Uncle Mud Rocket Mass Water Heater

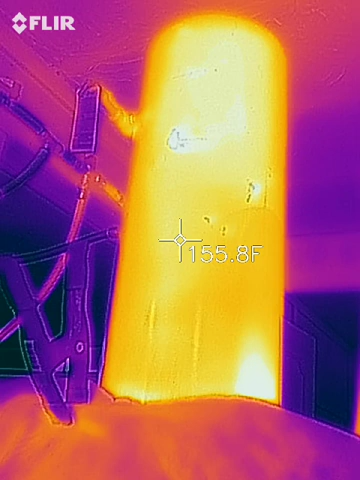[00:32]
On screen: spot 155.8°F
a shower it started out about 155 degrees and what we want to see is over the course of this shower what the temperature in the tank does
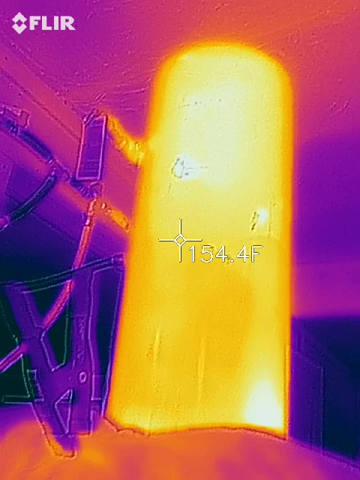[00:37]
so it's a standard 8 inch rocket mass heater
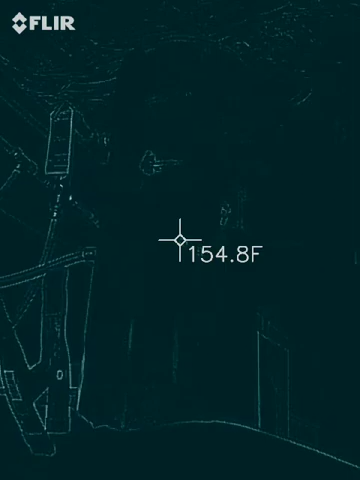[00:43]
On screen: spot 154.8°F
that heats my barn and this has an electric
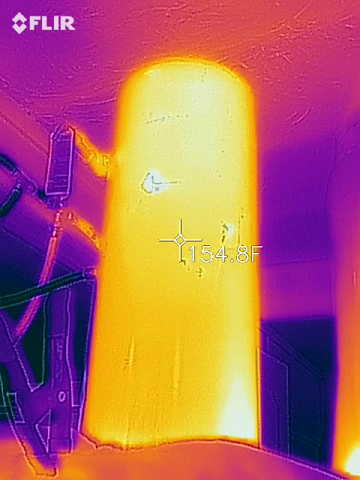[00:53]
On screen: spot 154.8°F
water heater an on-demand digital electric water heater that at 40 amps uses a
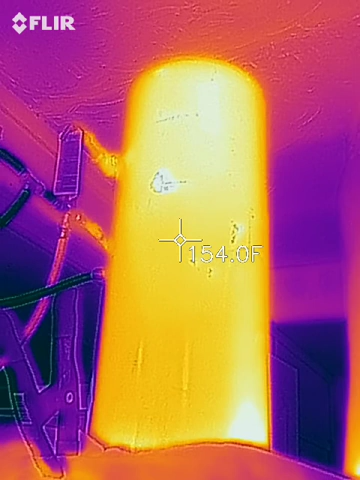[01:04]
On screen: spot 154.0°F
lot of electricity and barely provides enough water for a tepid
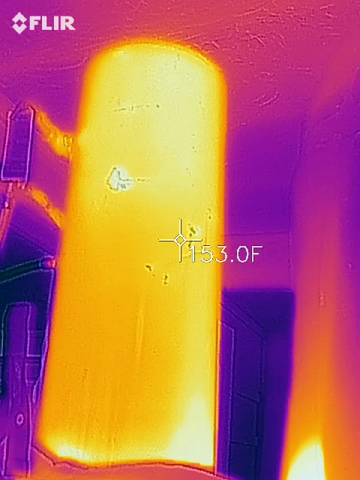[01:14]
On screen: spot 153.0°F
shower that's not very powerful in the winter because the groundwater temperature is
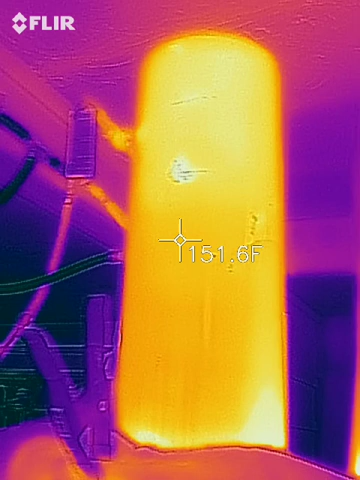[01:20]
about well it's about 45 degrees when it gets in to the barn here and so the idea here is to have a pre-warmer a tempering tank but we just happen to have it sitting on top of the rocket heater and it's
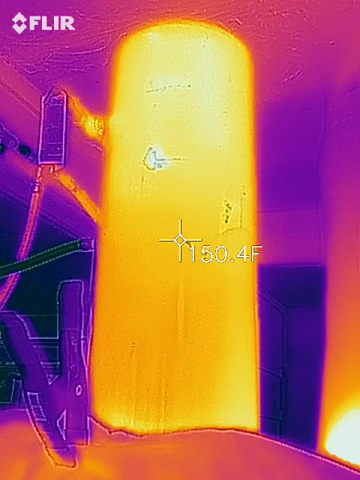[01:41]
On screen: spot 150.4°F
set so that it can't get above about 160 degrees and then we have a thermostatic valve over here you can see the cold water coming in
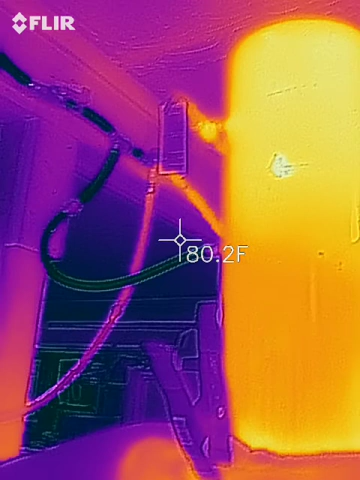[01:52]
On screen: spot 80.2°F
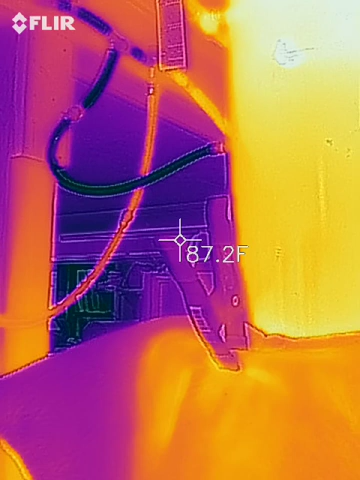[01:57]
On screen: spot 87.2°F
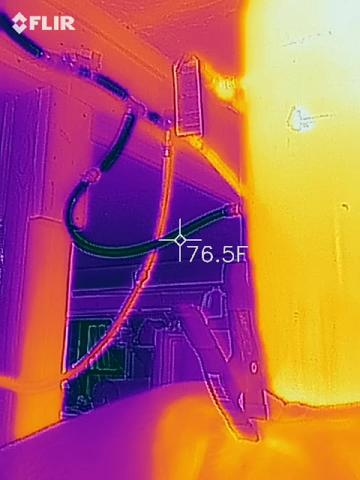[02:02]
and cold water coming in and then hot water coming out of the top of the tank
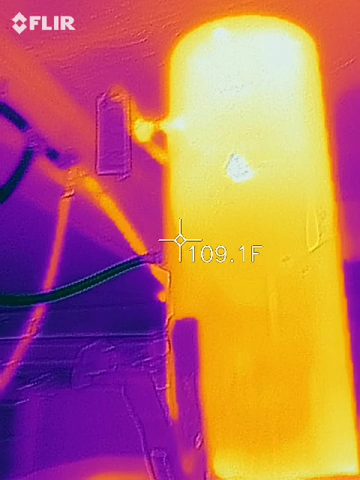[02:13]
On screen: spot 109.1°F
next to the pressure relief valve and coming
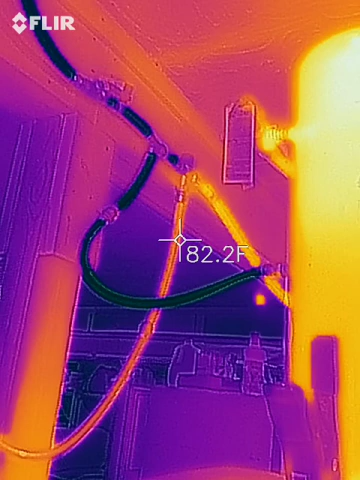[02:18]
On screen: spot 82.2°F
into our tempering valve and let's take a look around here
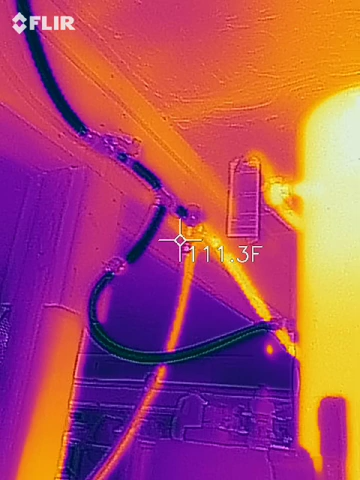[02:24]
On screen: spot 111.3°F
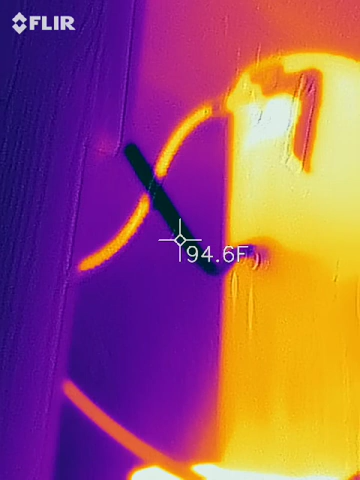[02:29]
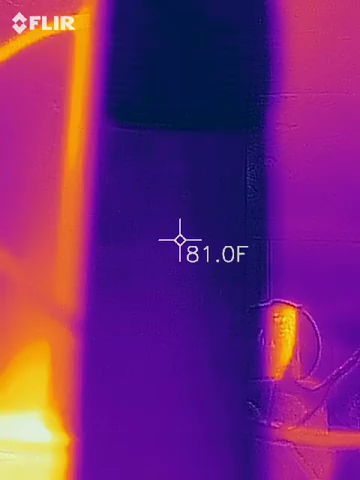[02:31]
On screen: spot 81.0°F
you can see the cold water coming into the tank and it mixes with the water that's in there
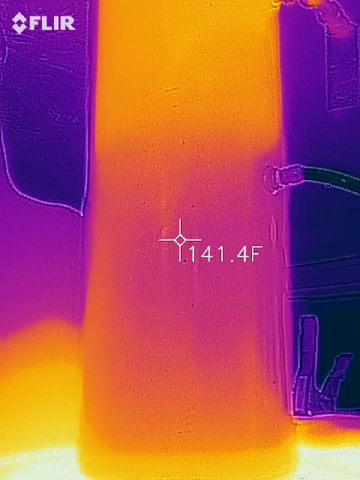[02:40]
On screen: spot 141.4°F
and it cools the whole thing down pretty quickly we started
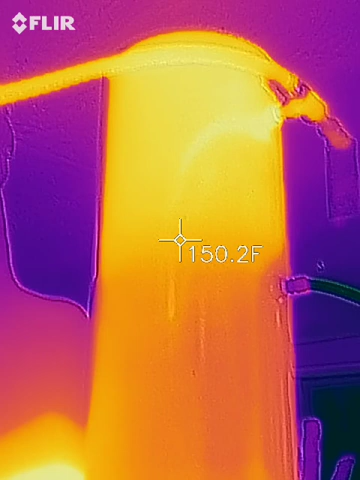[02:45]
On screen: spot 150.2°F
out about 155 center of it's about 140 there
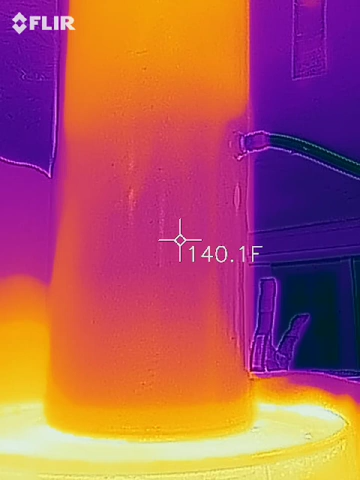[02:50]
On screen: spot 140.1°F
let's see if we can get a temperature
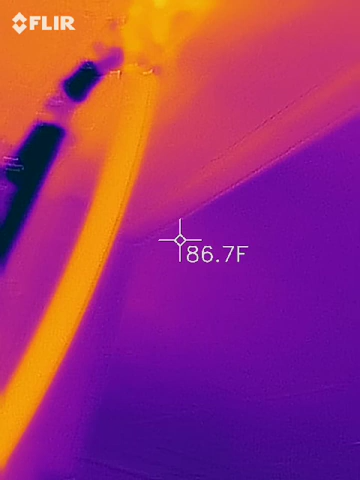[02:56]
On screen: spot 86.7°F
on our tempering valve this one this pipe here
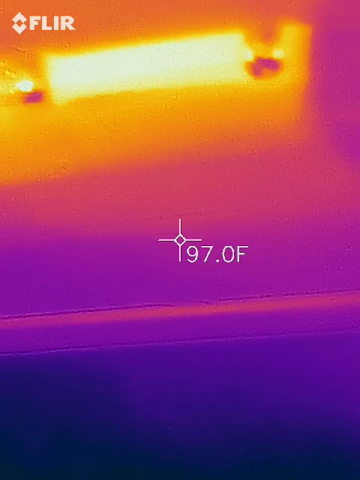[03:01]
On screen: spot 97.0°F
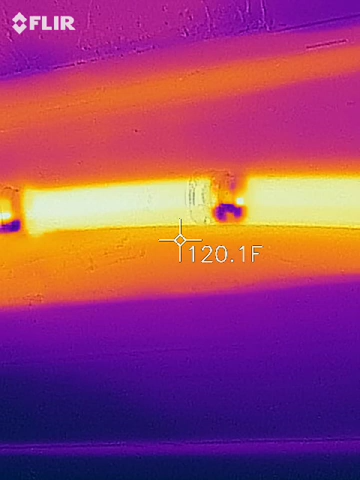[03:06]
On screen: spot 120.1°F
and the water is still about 160 degrees coming into that pipe there
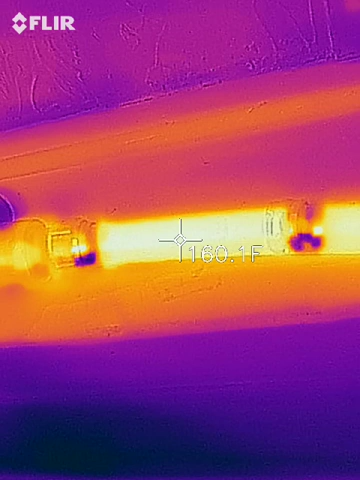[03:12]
and there's our tempering valve
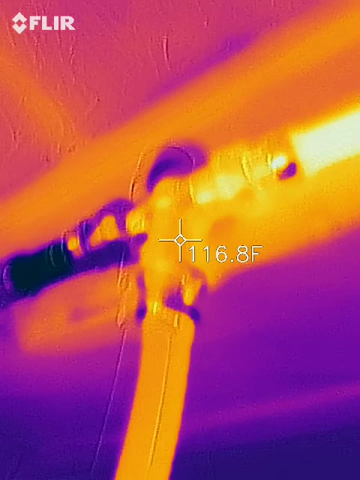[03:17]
On screen: spot 116.8°F
and the water coming out of that tempering valve is about 115
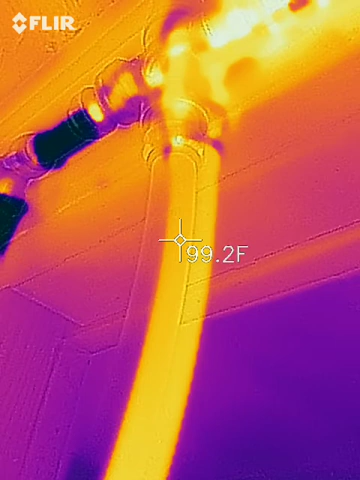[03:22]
On screen: spot 99.2°F
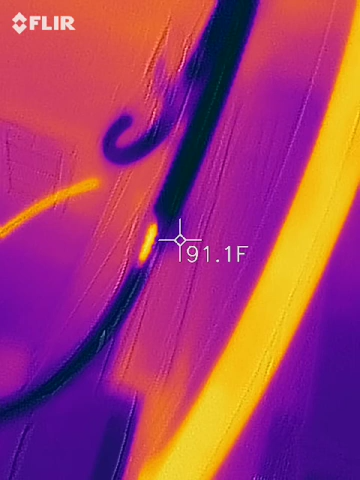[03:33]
On screen: spot 91.1°F
and it comes across the room you can see the